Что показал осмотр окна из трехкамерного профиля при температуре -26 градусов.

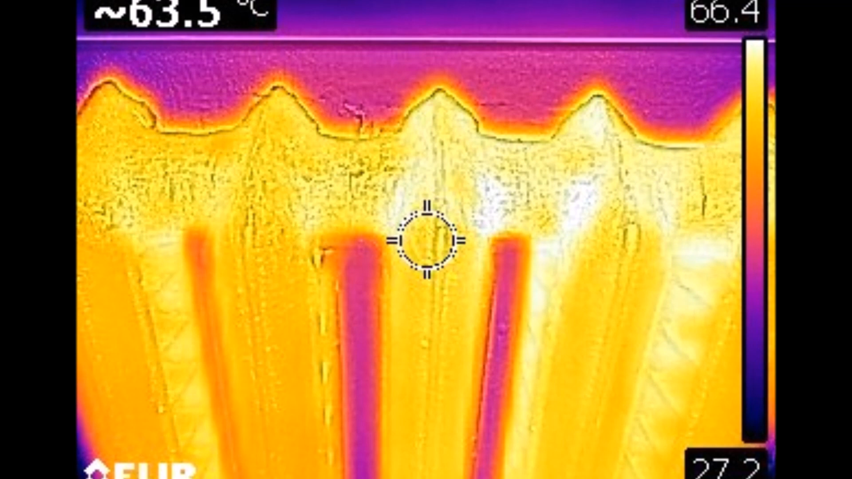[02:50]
On screen: spot 63.5°C
централизованная система отопления, температура поверхности 63,5 градуса. В левом углу вместе сопряжения откоса и оконной конструкции наблюдалась температура поверхности 6,7 градуса.
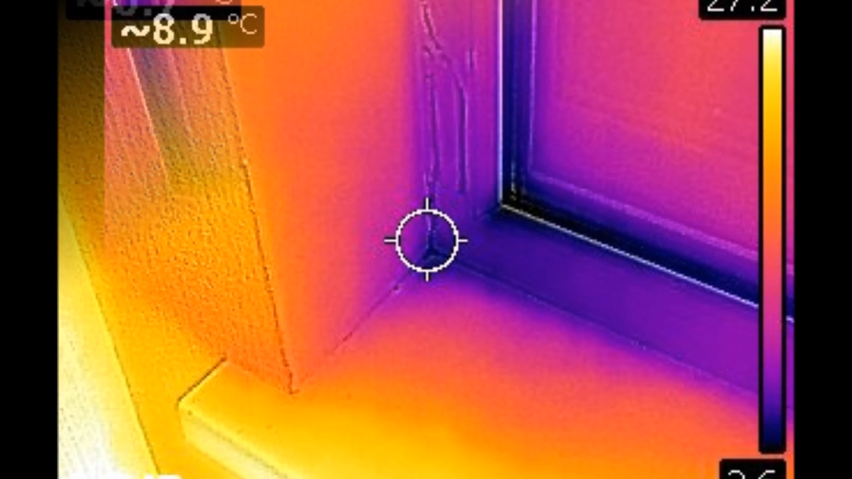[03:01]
On screen: spot 8.9°C
Температура поверхности в местах продувания, предполагаемого продувания, 8,9 градуса. Температура в месте сопряжения верхней левой части откоса и оконной конструкции составила 16,3 градуса. Температура поверхности в месте нахождения нижней петли составила 0,1 градуса.
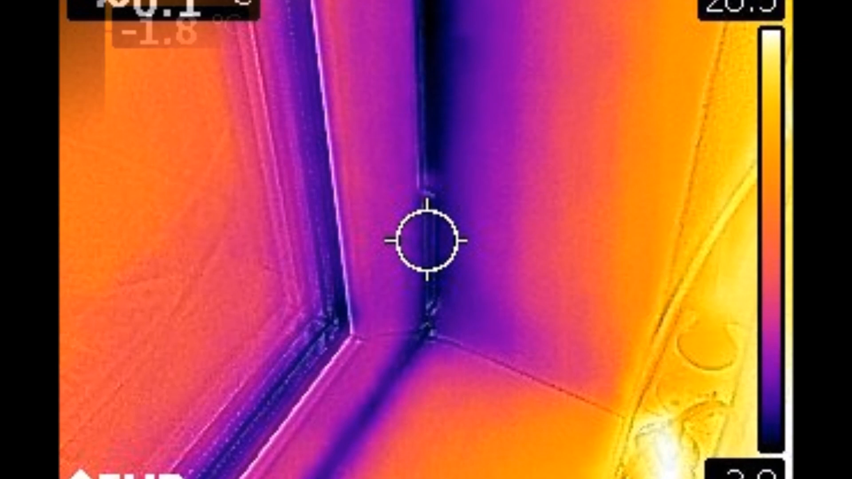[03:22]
Температура поверхности в месте наложения оконной рамы и створки составила минус 1,8 градуса. Температура поверхности в месте установки запорной фурнитуры составила 0,2 градуса.
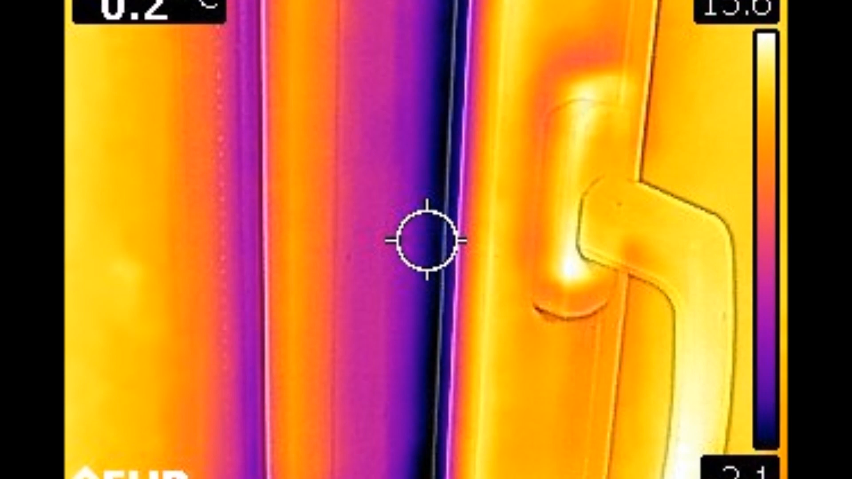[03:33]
Температура поверхности в месте наложения нижнего левого угла створки на раму составила 2,9 градуса.
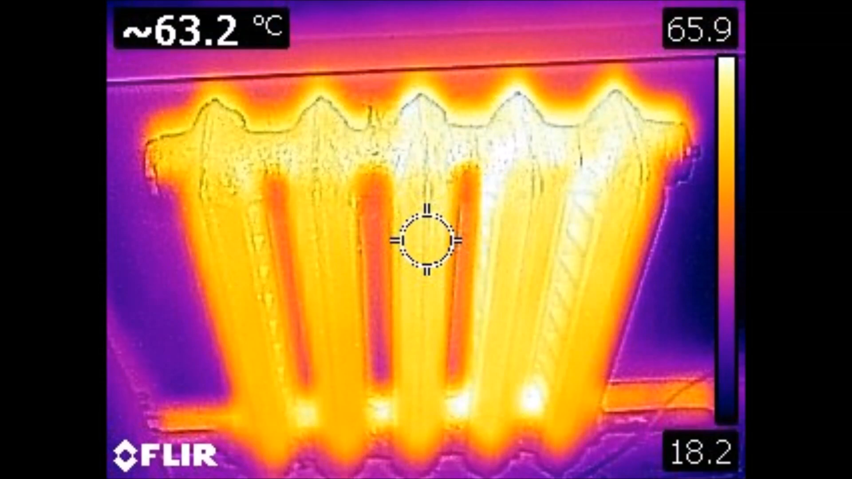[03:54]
On screen: spot 63.2°C
На термограммах отмечены многочисленные зоны с пониженной и даже отрицательной температурой
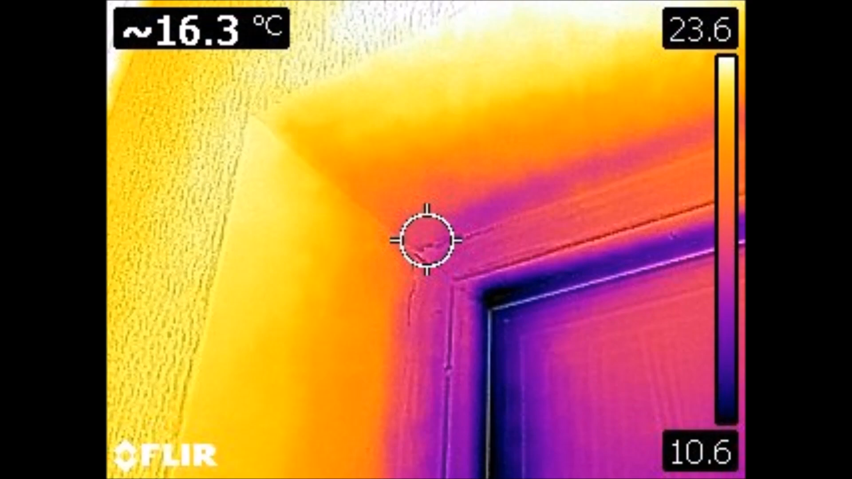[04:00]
On screen: spot 16.3°C
из-за проникновения холодного воздуха через конструктивные элементы светопрозрачной конструкции.
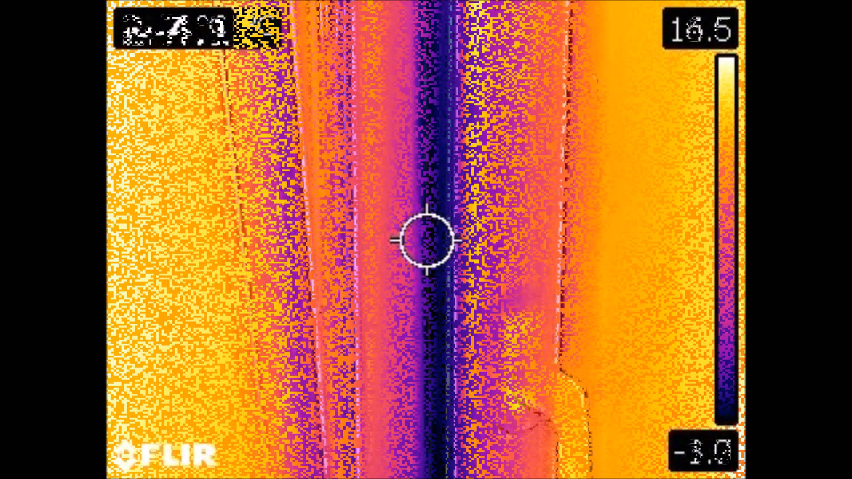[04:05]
Наблюдается большая площадь инфильтрации холодного воздуха через створку оконной конструкции.
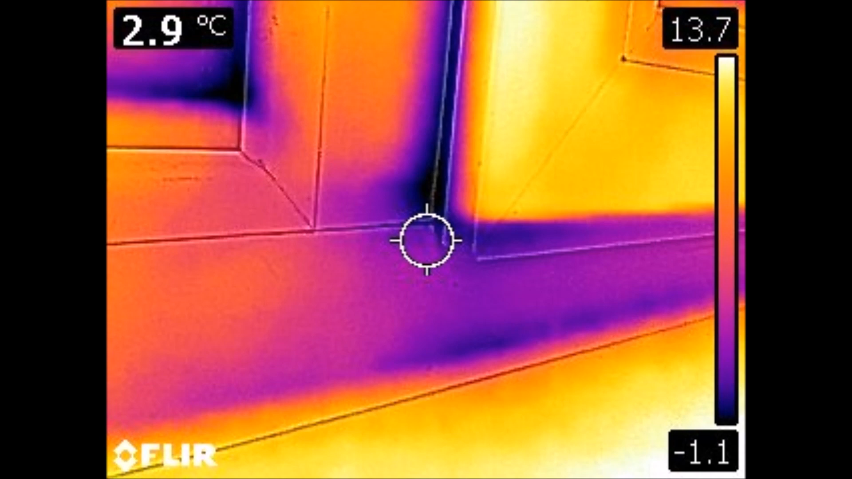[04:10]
On screen: spot 2.9°C
Продувание по периметру конструкции не наблюдается. Исходя из вышесказанного, заключаем, что при проведении тепловизионного обследования сделан вывод о
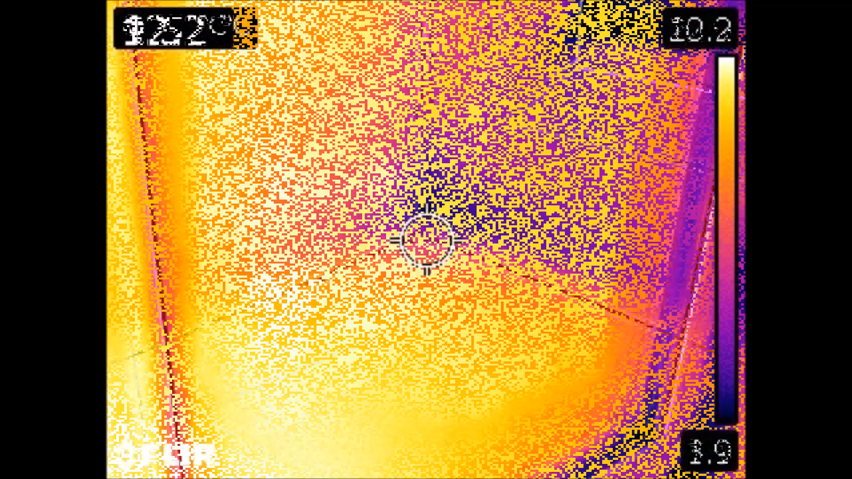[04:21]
несоответствии установленной оконной конструкции требованиям энергосбережения.